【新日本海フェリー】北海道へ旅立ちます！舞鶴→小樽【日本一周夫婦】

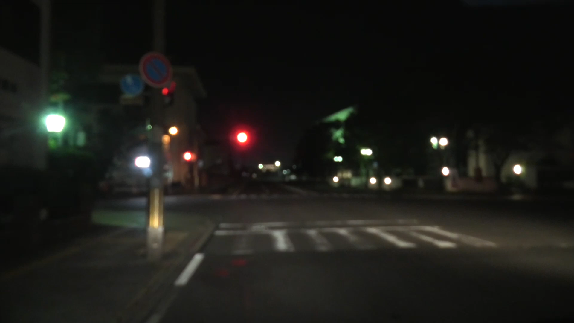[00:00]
フェリーが出ていないから真っ黒やなほんまに?夜しかなフェリーが出てないからなフェ
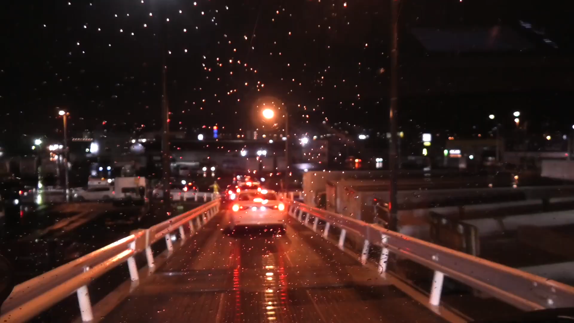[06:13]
濡れてる、気付けここが北海道かまだ実感せへんしかも雨という
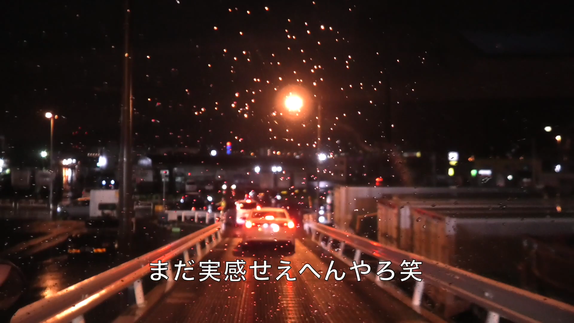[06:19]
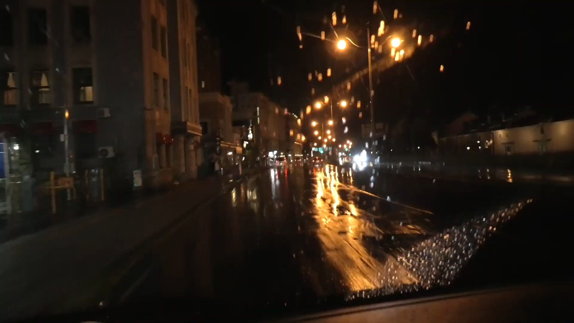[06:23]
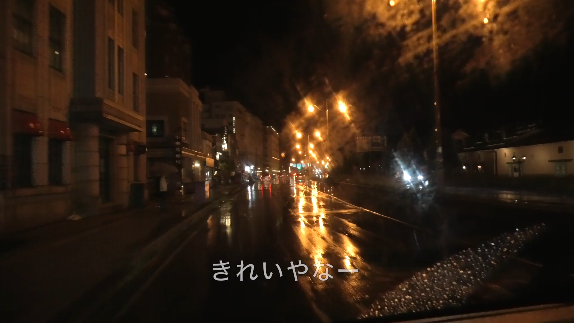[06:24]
きれいやな知らん道やから全てそう思ってしまう北海道マジック